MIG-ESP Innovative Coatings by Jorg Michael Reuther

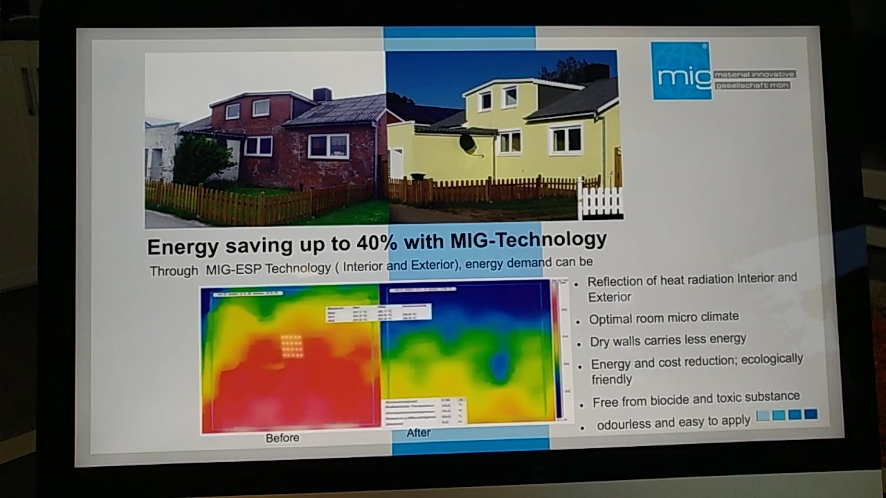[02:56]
Let us look at a house in Germany on the left side, close to the ocean.
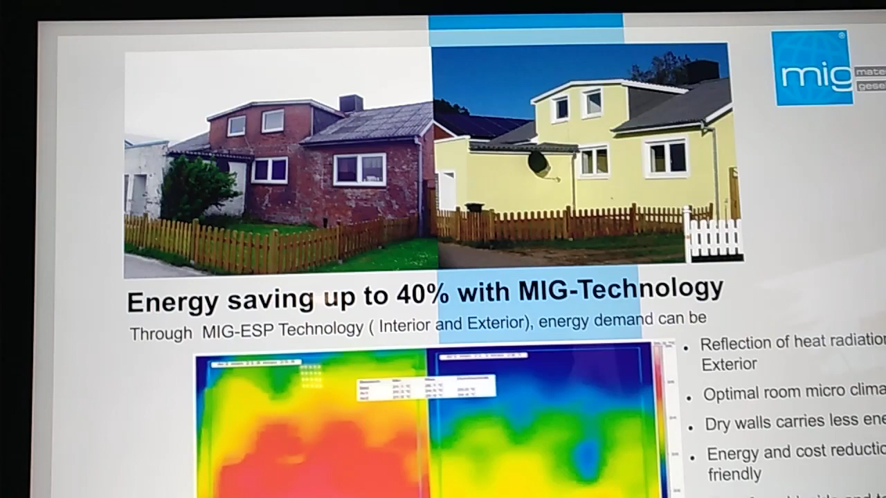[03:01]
Energy saving up to 40% with our technology. Through MEG technology,
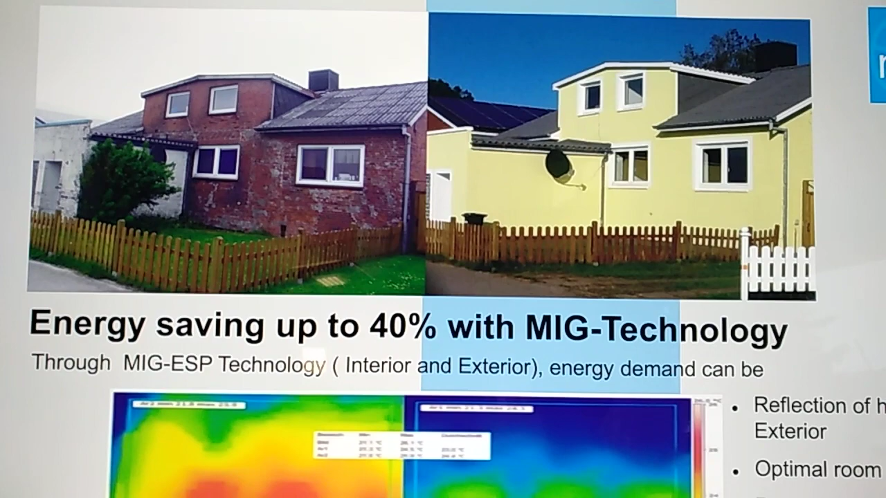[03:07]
interior energy demand can be reflection of heat radiation interior and exterior.
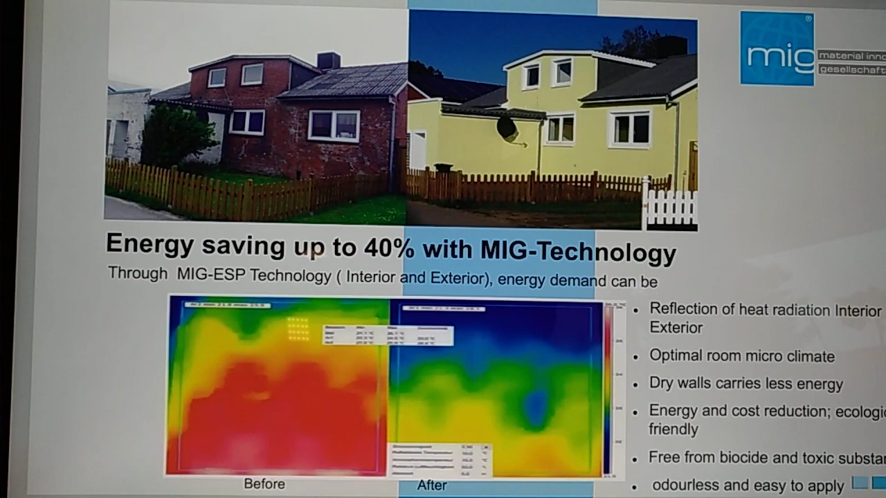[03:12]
Optimal room climate, dry walls carries less energy and cost reduction,
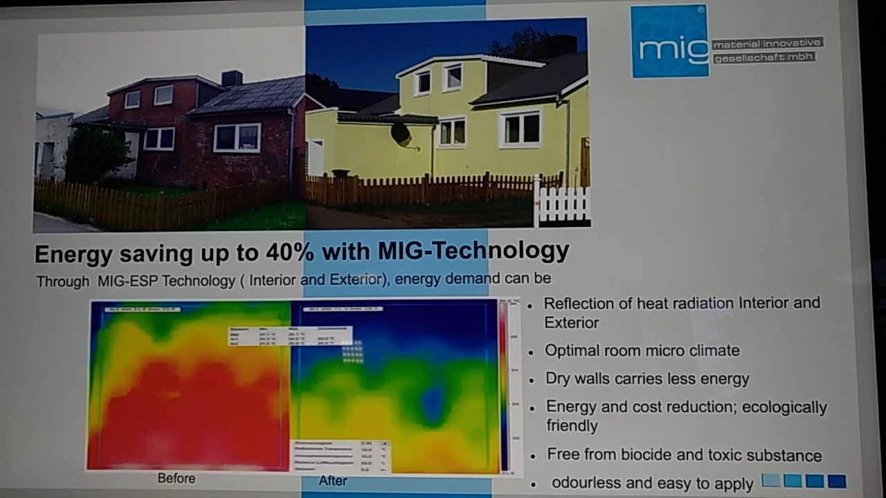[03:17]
ecological friendly, free from biocide and toxic substance, or doorless and easy to apply.
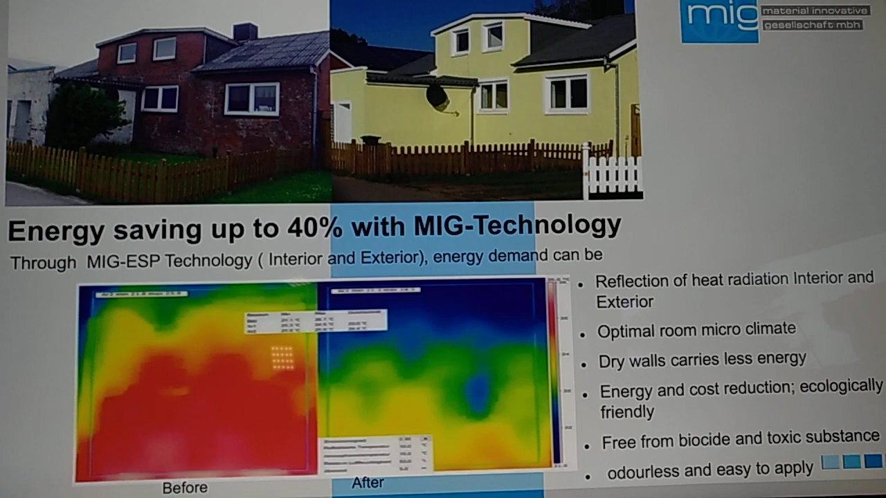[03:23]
After the installation of our coating, the house saved over 40% energy
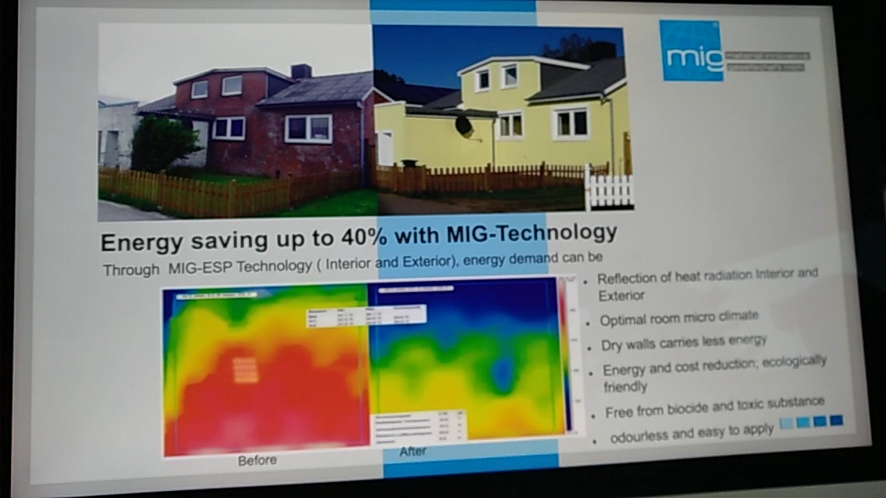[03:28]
and had a very well indoor climate as well.
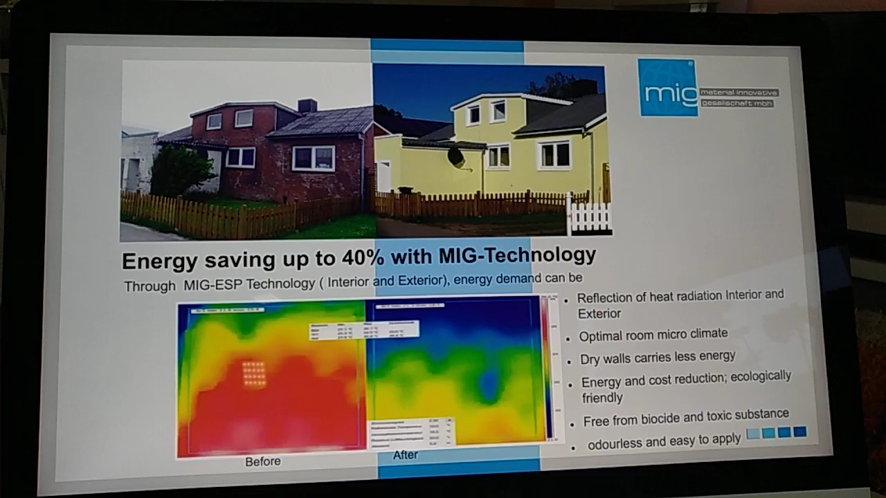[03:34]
You see in the infrared picture on the left side before and on the right side after.